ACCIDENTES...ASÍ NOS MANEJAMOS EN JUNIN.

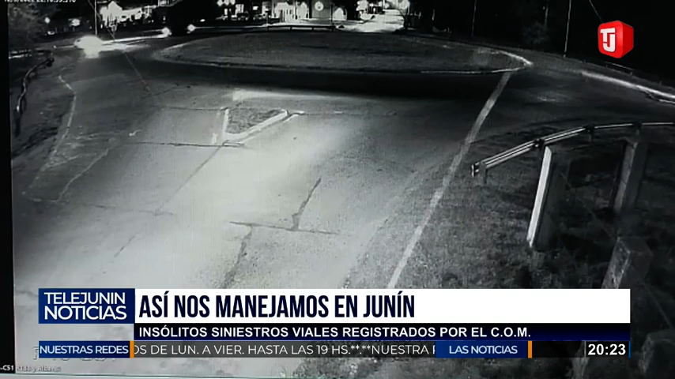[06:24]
La famosa rotonda que siguen llevándosela por delante. ¿Cuántas veces vamos a repetir que hagan algo con esto? Hagan algo con esto. Yo recuerdo que hubo una reunión, que estaban todos ahí amontonados, en medio de la rotonda, estudiando no sé qué. Pero hasta ahora no han tomado ninguna medida que sea efectiva, por lo menos, para que no se sigan llevando por delante la rotonda.